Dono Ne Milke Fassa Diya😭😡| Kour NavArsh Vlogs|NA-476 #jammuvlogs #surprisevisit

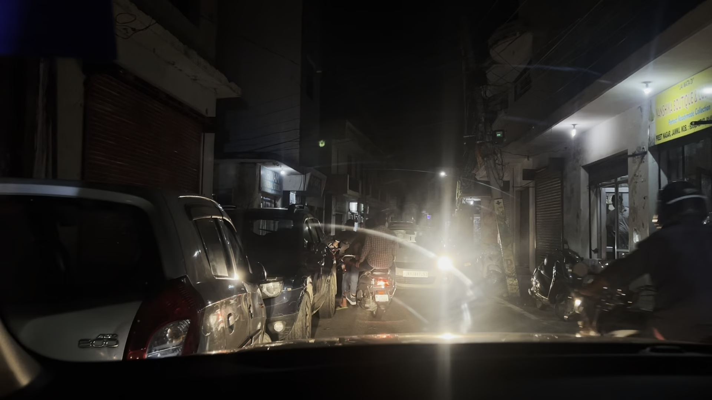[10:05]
हम दूसरी गाड़ी निकलेगी किस तरह, थोड़ा सा दिमाग लगान, दिमाग ही नहीं लगाते।